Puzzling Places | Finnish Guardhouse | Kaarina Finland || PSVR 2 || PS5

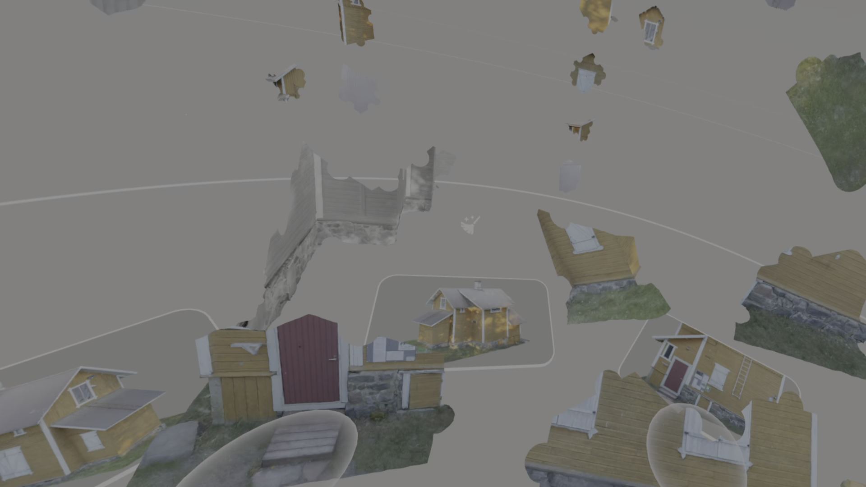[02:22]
Not there. Yes, it is. I think that's another piece of the ground. Yes, it is. Which is also there. Nice.
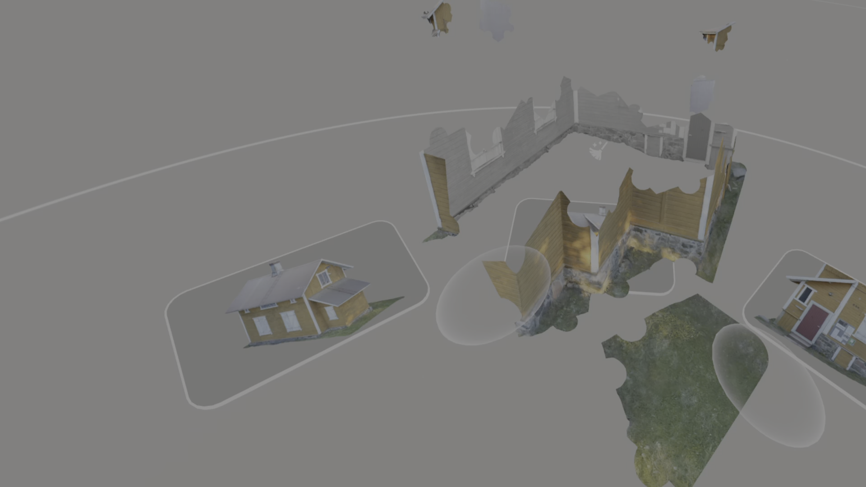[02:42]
Bingo. That goes there. That's a roof. Any more bases?
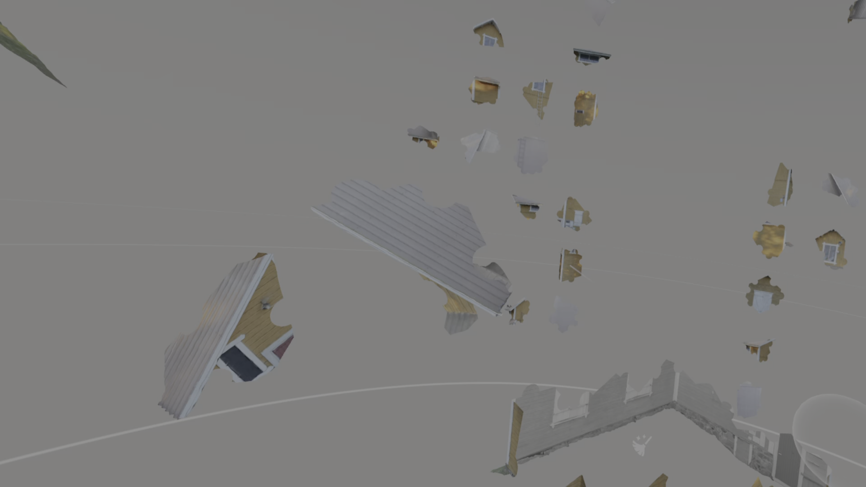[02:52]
No. I think that could...
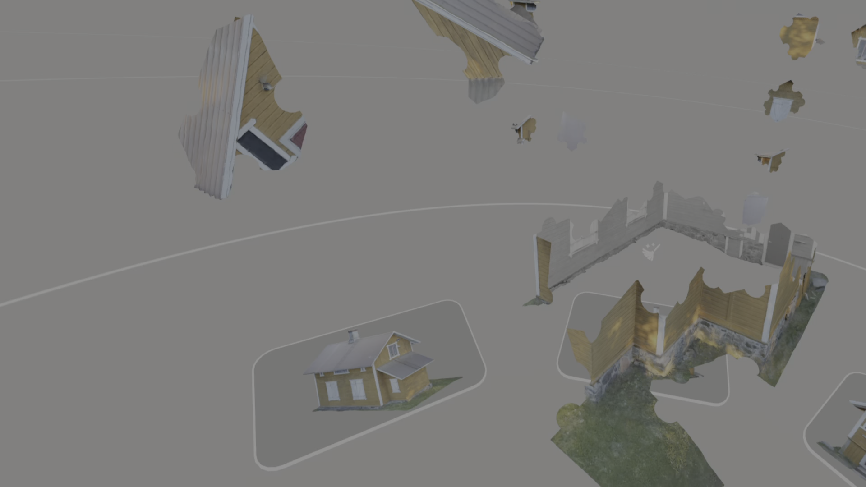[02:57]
Ah, that's a red door. There.
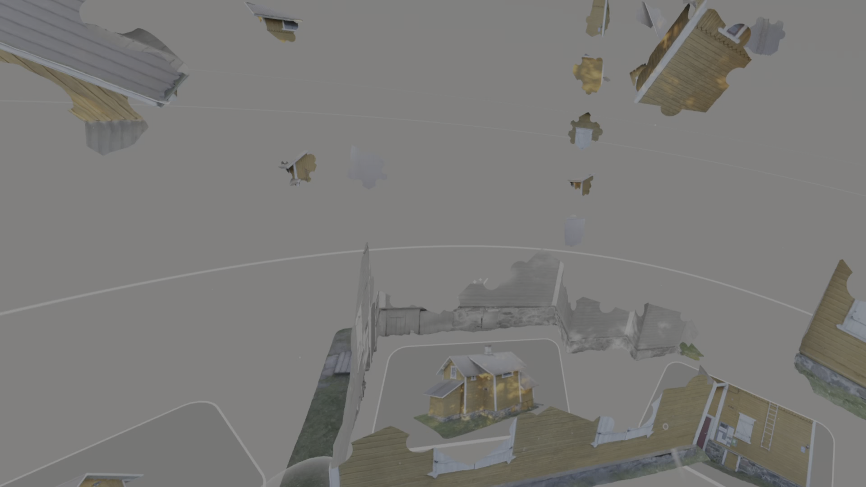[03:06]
Yes, so I don't think we've got no more bases apart from this lot.
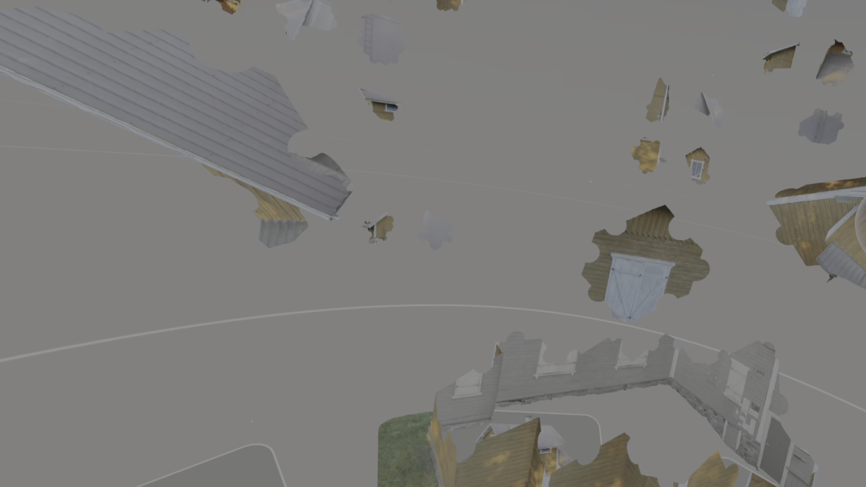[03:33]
It's just a... there it is.